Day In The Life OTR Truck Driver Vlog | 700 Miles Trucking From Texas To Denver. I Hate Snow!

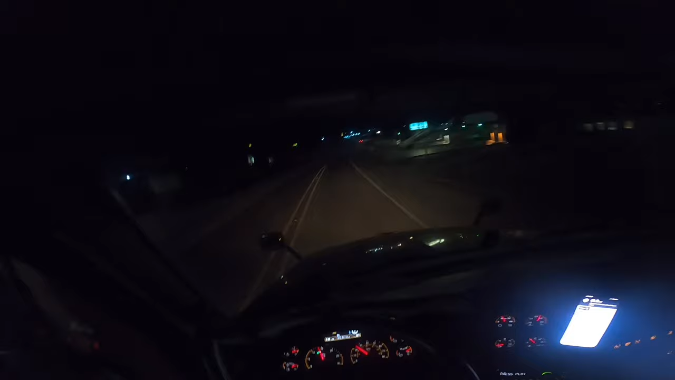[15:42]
I found it pretty much in the cut. That's why I like Trucker Path, man. That's why I like Trucker Path, man. Help you find them little mom and pop truck stops that you will probably never really notice. So I'm gonna try to park up here. It looks like there's some parking over there.